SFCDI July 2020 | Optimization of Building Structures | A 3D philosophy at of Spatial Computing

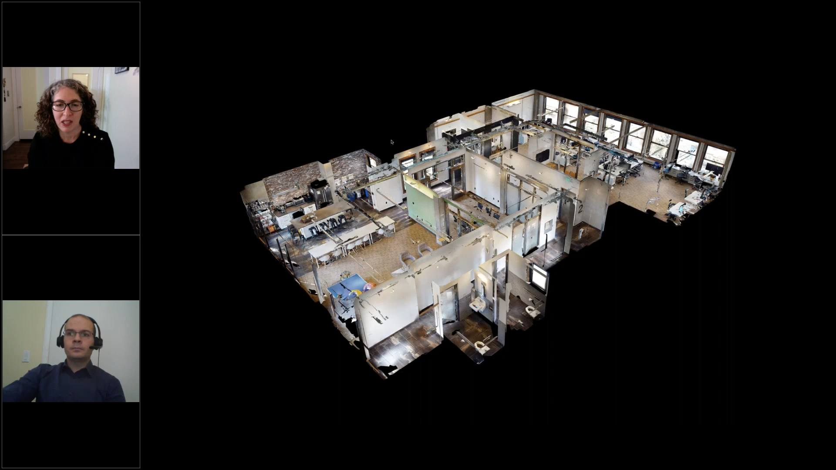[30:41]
now how matterport has um as a solution for reality capture become something that is way more accessible more affordable um and can be used in the design process um in a way that it wasn't used before or hasn't been done at scale um i was so fascinated by it because early on i was able to take um stereoscopic
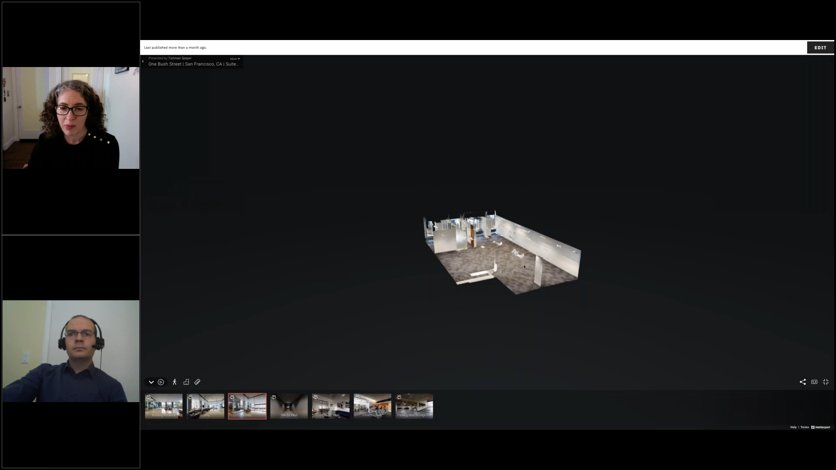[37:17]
drop into the suite um what what i've enabled and what's nice about this is
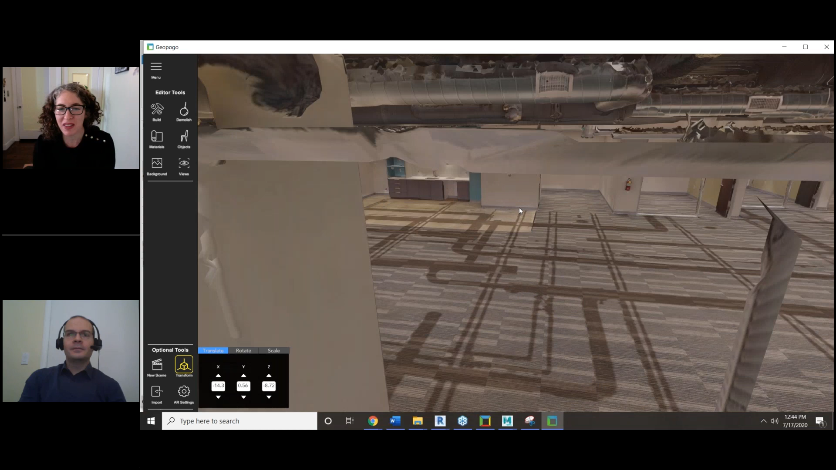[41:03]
but this is yes this is another scan um that we did um also with spatial first um uh i'll get into that in a second but i definitely yeah this is
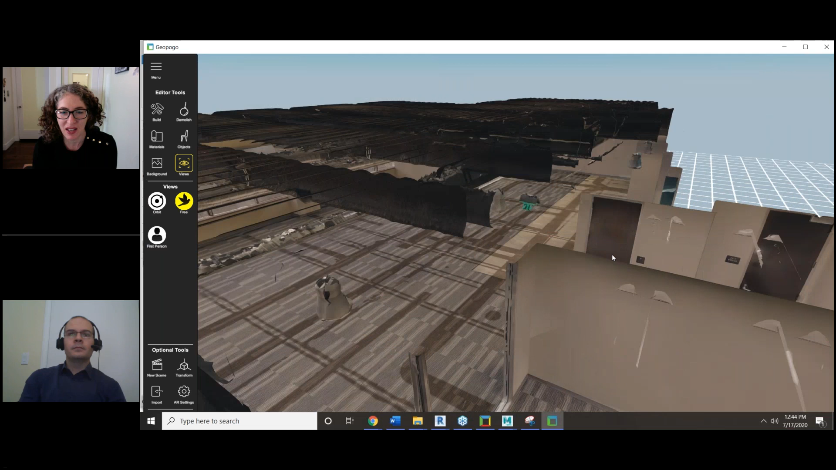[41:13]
an obj in particular this one was scanned um to try to get a good clean obj as clean as we could get even though we had open ceilings and etc
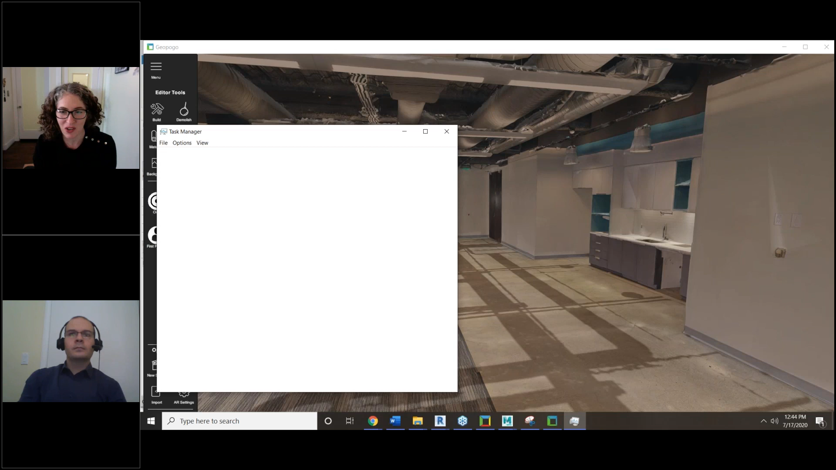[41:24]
but it was already this one was already built out and i'm just gonna see if i can close
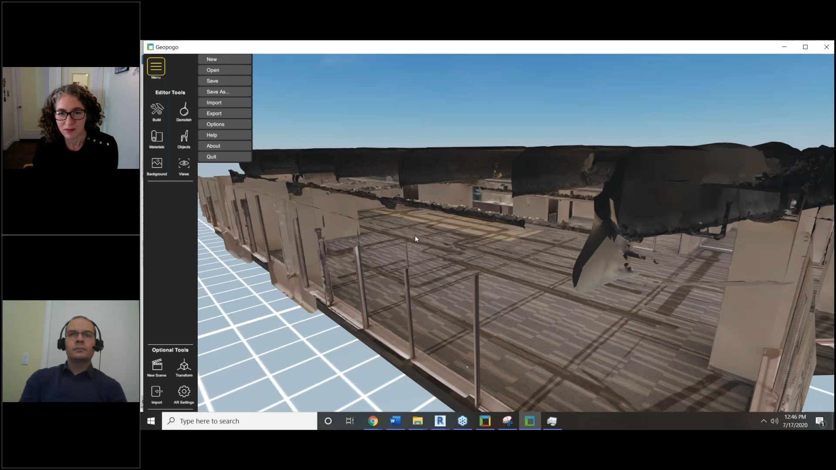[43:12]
so the projects that we do be it in revit or sketchup we can start
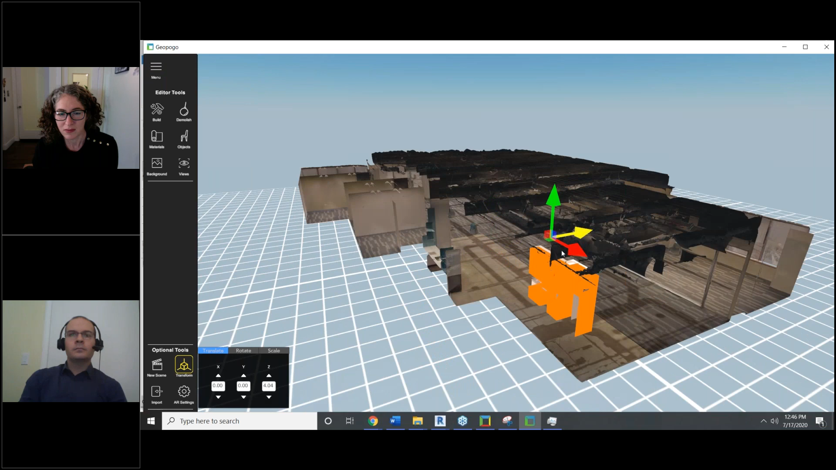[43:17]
to interact and overlay those designs
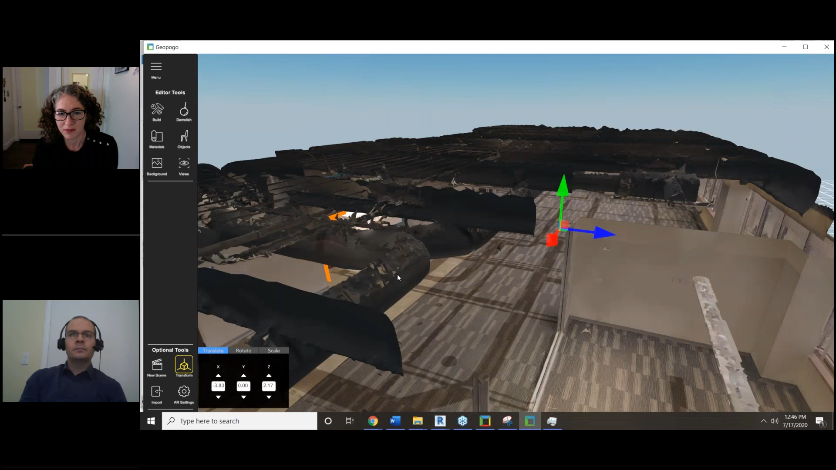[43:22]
and so we can start to do things
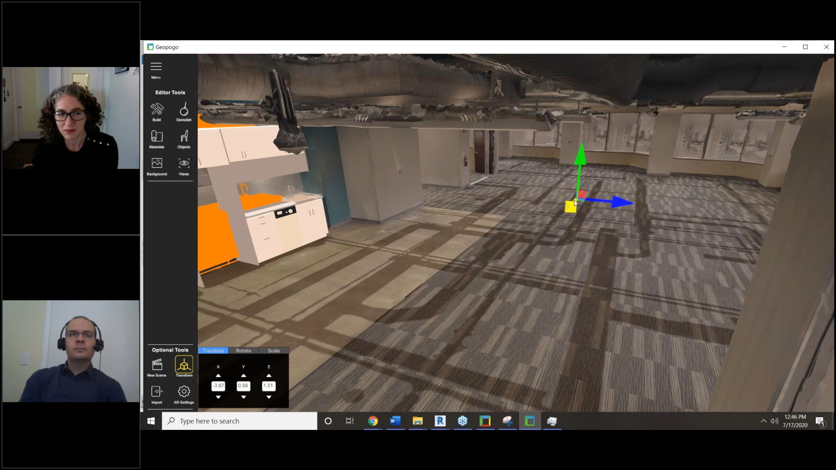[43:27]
like testing out new design layouts all in the actual space
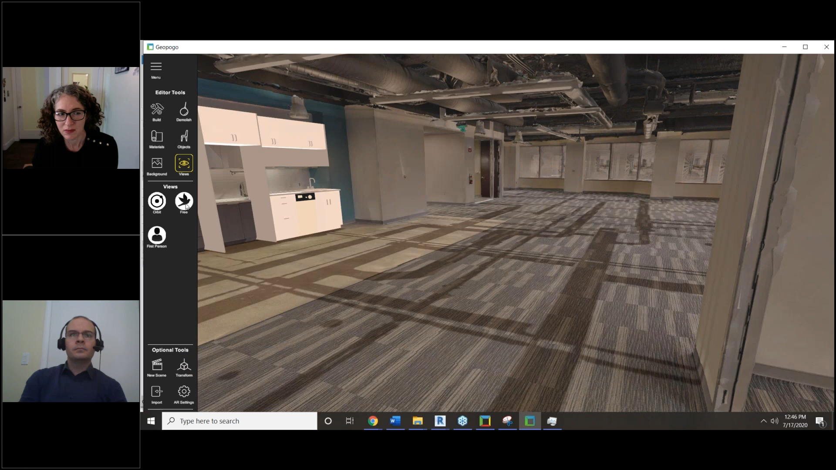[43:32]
so we can see here i modeled this kitchen here in revit some people can probably recognize the cabinets and the sinks and so it's really nice that instead of having to rebuild the
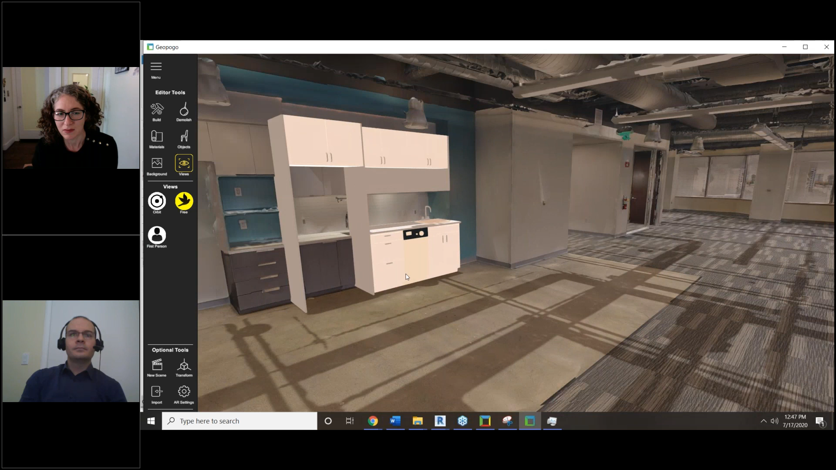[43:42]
entire space we can just introduce elements we can design very quickly over top of it so i'm going to go in here and i'm going to bring in some desks